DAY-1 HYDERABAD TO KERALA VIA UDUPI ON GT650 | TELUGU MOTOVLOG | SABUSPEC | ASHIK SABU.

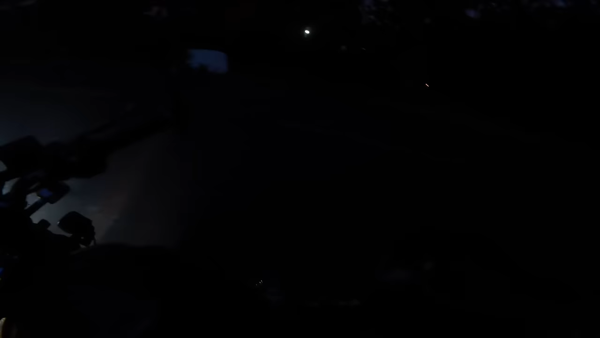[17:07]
ఆక్సిలరీ ర్యాంప్స్ వెరీ ఇంపార్టెంట్ టూర్లో. చూడండి అసలు ఎంత డిఫరెన్స్ ఉందో, పర్ఫెక్ట్.
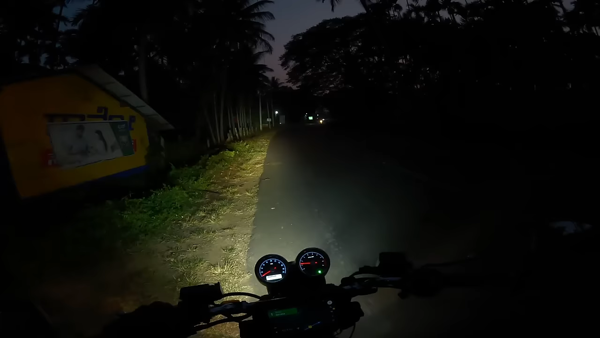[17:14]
సో లెట్స్ గో. అసలు ఆడియో రికార్డ్ అవుతుందా లేదా ఏంది సంగతి ఏం తెలియదు నాకు.
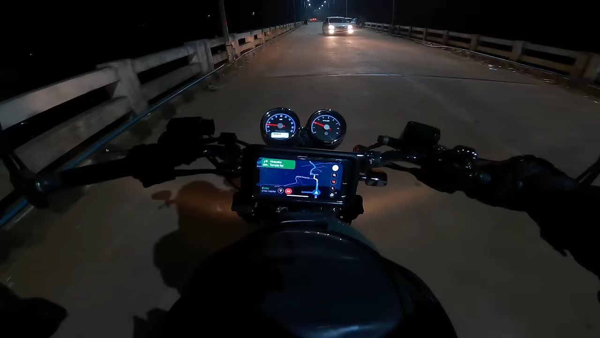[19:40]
ఇంకొక నాకు తెలిసి ఒక 3 కిలోమీటర్స్ ఉన్నట్టు నా లొకేషన్కి. ఇది సువర్ణ బ్రిడ్జ్ అనమాట. సో మన మణిపాల్ యూనివర్సిటీ బాయ్స్ అందరూ ఏంటంటారు